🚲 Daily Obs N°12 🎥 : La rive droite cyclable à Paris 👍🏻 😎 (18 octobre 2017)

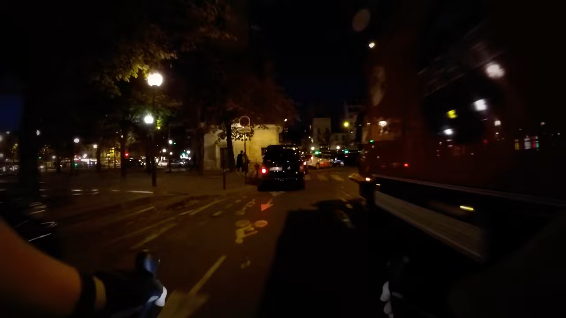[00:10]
je pars de la place de la Nation et je vais bosser à ici les Moulineaux, tout en bas du 15ème.
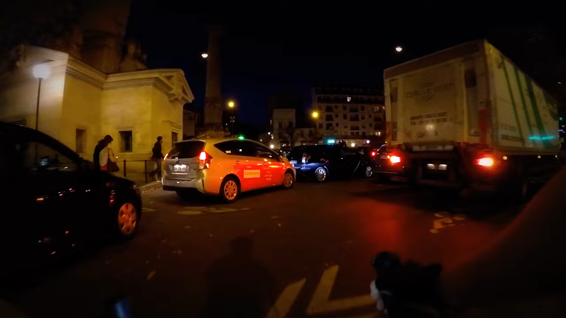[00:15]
Hier,
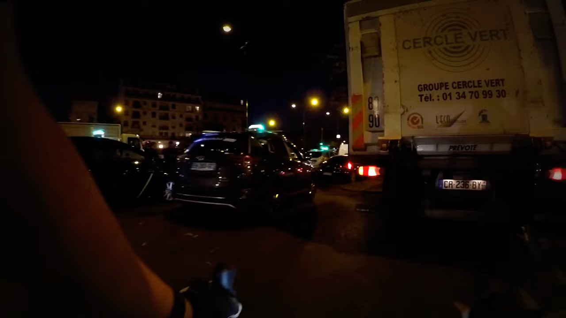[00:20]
j'ai eu envie de tester la continuité cyclable de la rive droite, à Paris. Donc, très logiquement,
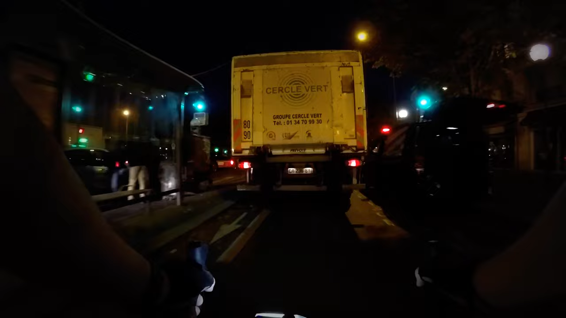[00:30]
je descends la place de la Nation tout droit jusqu'à la Seine, en fait, pour aller me mettre à l'abri sur le réseau cyclable et piéton.
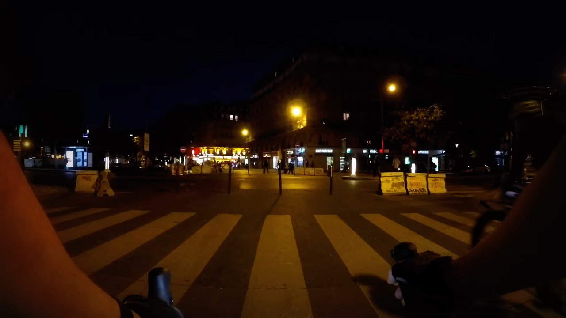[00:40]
Tiens, regarde ça. Tu sais comment ça s'appelle, ça ? Je crois que c'est un footbike, il me semble. Tiens, j'ai un écart de génie. Je ne m'en souvenais pas sur le moment. Je l'ai croisé plusieurs fois, lui. Une fois, j'ai un peu papoté avec lui.
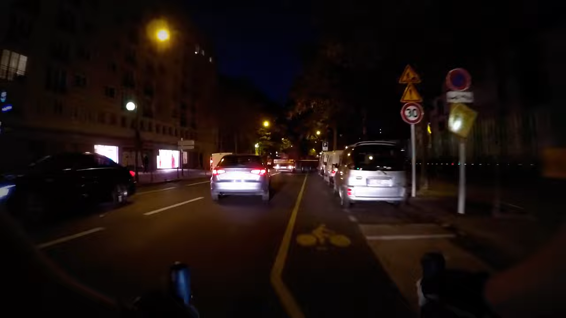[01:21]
Ensuite, là, ici, c'est en travaux depuis plusieurs mois. Donc, forcément, la piste est déviée au ras des portières des autos avant de la retrouver. Et je vise le pont de Sterlitz.
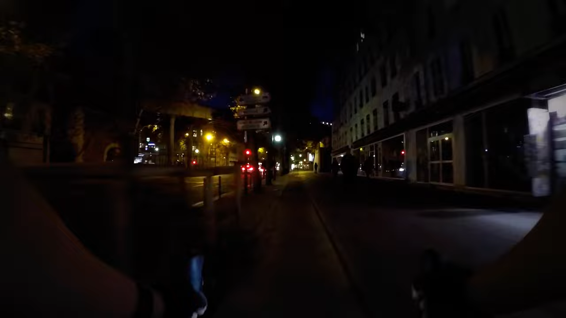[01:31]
Moi, passé devant la gare de Lyon, j'avais envie de regarder... Bah oui, bon, ça, ça arrive. Tout le temps même. J'avais envie de regarder les voiles fixations qu'on vient de voir très, très vite
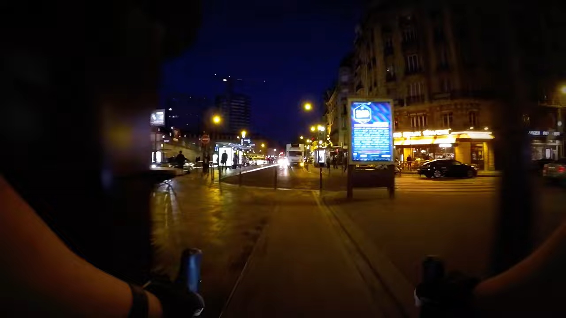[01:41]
de vélos qui étaient traditionnellement squattés par les scooters et motos.
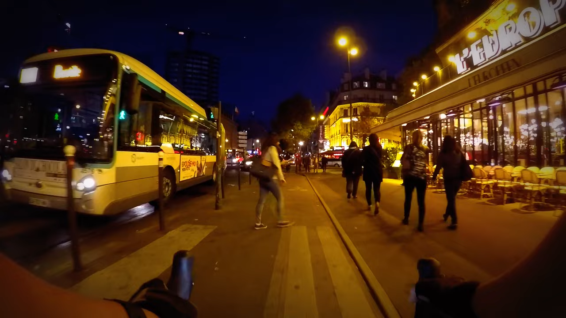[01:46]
Il y a eu un grand nettoyage de fait.
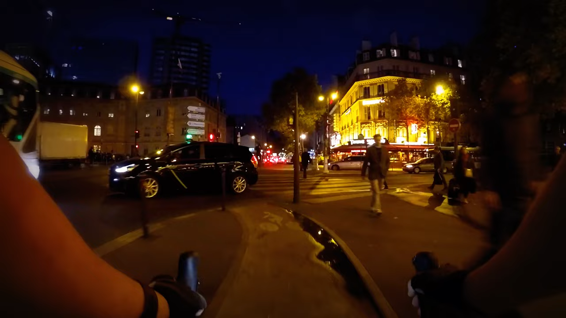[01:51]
Il me semble que ça fait suite à des protestations légitimes. Ça agace quand même. Bon, alors là, du coup, c'est bonhomme et rouge, hein, mais bon. Il agrait quand même rouge, là, ouais. C'est bonhomme et rouge pour tout le monde. Il laisse passer toutes les voitures et puis tu arrives à vélo, mais bon, c'est pas grave. C'est fou.
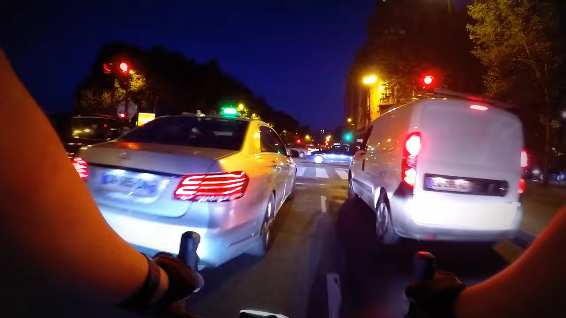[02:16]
Et après, on entend tout le temps dire « Oui, les vélos sont des dangers. » Bon, elle est sur son téléphone bien tranquillement.
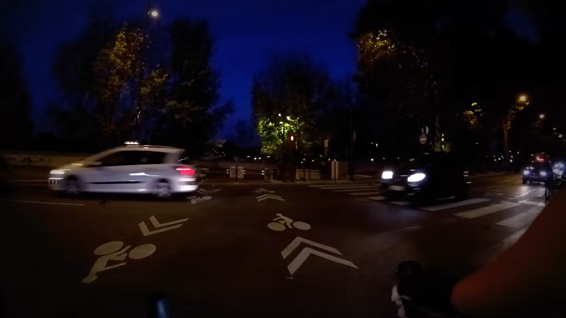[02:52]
Et encore, j'ai évité un feu, là. Alors, ici naît pour moi l'accès aux berges rives droites. Je vais pas sauter. Le passage péto était vraiment pas loin. Allez-vous, c'est ouvert.
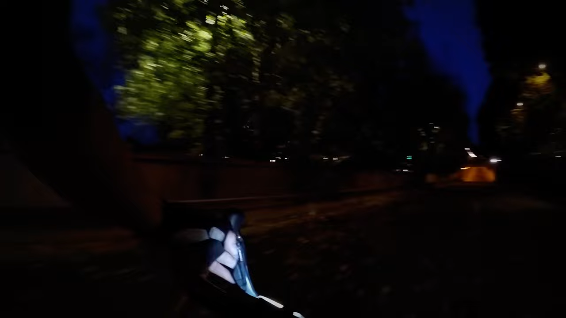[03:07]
Ce matin-là, je suis parti hyper en retard, donc je me suis dit « Tiens, peut-être que ça sera ouvert.